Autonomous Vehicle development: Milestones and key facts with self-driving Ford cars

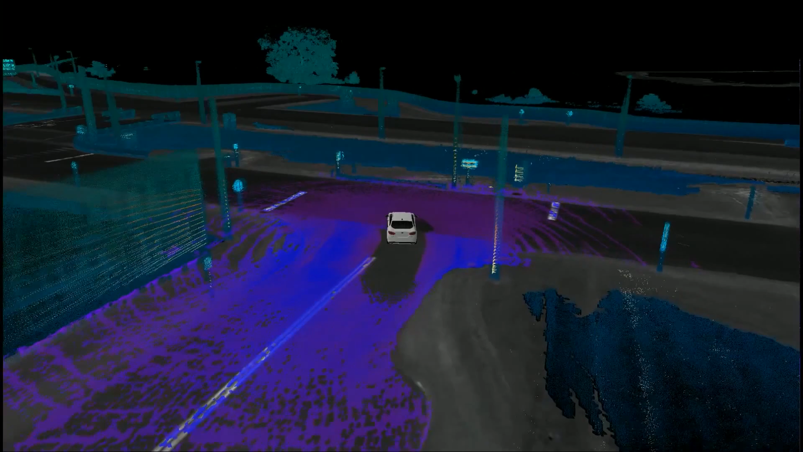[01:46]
We could make a 3D picture at great fidelity out to hundreds of meters. It was a much more efficient way to directly measure distances to everything around you.